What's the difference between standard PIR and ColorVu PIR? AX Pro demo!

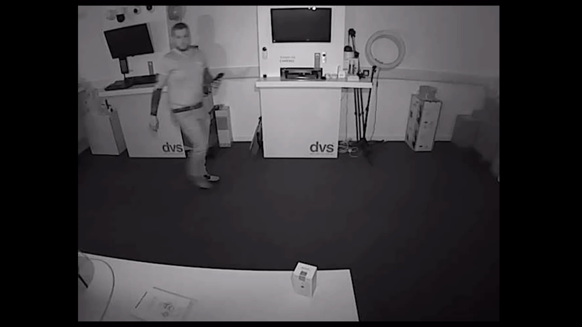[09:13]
But again, that's not a bad image. And that's what the standard PIR with infrared camera looks like.